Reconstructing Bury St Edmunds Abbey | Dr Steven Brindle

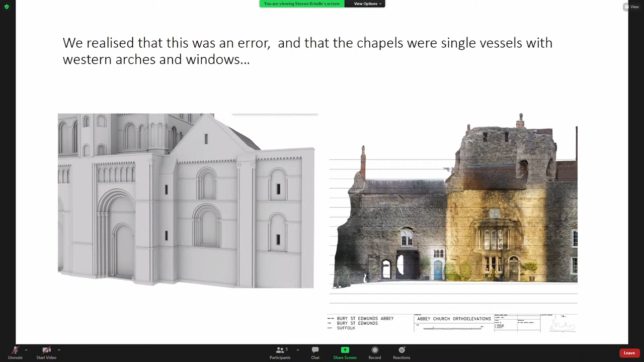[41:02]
order of a 12th century window partly surviving no I think I mean the outer order there so we made mistakes at an early stage I think we've corrected most of them and on this basis we produced a reconstruction of the west